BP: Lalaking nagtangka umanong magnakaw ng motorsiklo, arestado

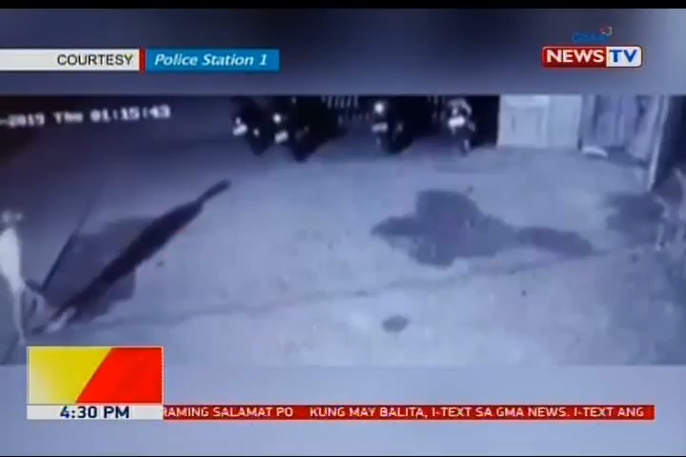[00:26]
Ito ang kuha ng CCTV sa harap ng isang KTV bar sa Barangay Dadyanga, South General Santos City.